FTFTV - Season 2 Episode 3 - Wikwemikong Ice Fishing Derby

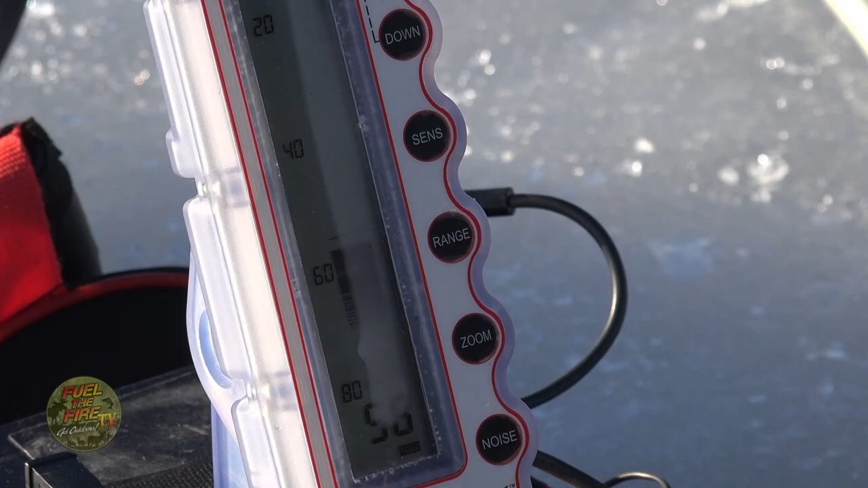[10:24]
they're chasing this lure up and it's a pretty simple setup what we're using.